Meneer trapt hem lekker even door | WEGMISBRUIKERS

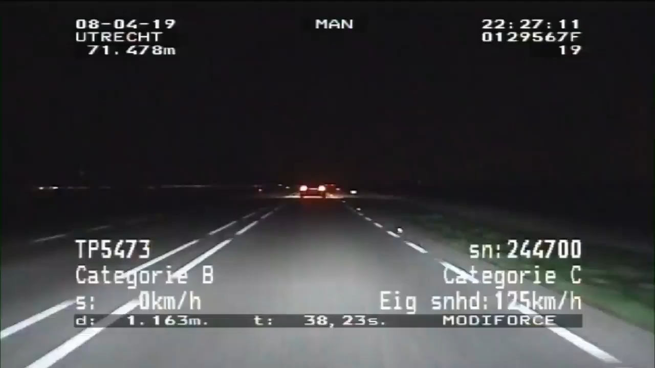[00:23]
De gemiddelde snelheid van de meting komt uit, dan. 117 in 80.
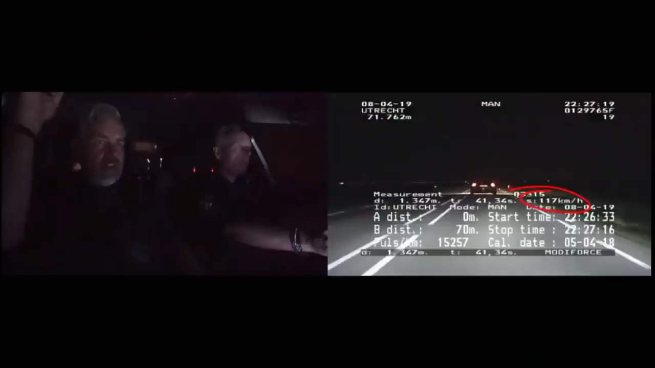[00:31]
37 taart. Als we straks uit de bocht ingaan, heb ik links een parkeerpaart. Ze halen de auto in en geven een volgteken.
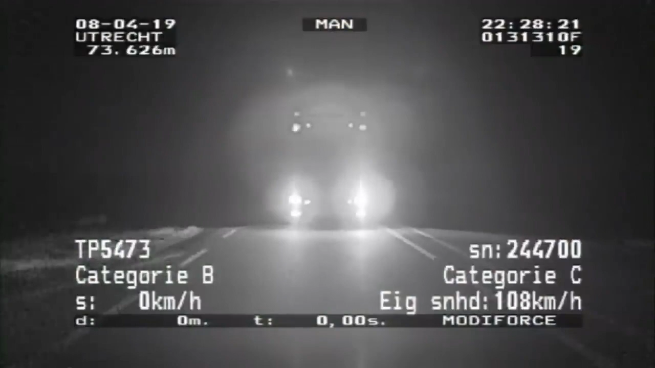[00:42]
Jan Bart spreekt de bestuurder aan. Goedemorgen.